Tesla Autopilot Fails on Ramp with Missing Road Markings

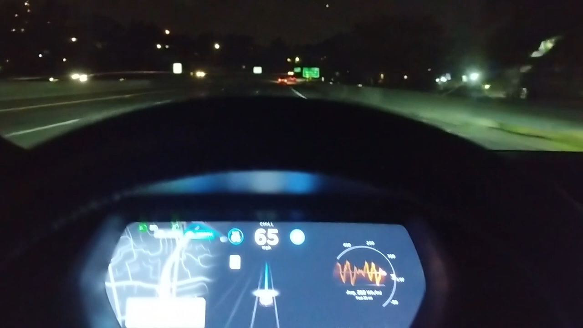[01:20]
on autopilot is enabled so let's see what happens and then all right so we keep going
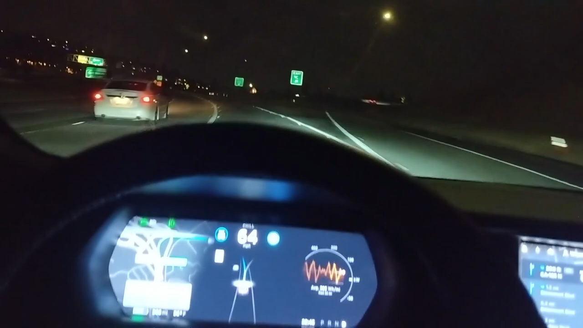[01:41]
and we're approaching the same turn so let's see what happens all right and now the line disappears car is trying to figure out what to do and same problem we're approaching the curb geez okay cars all right wow all right I had to disengage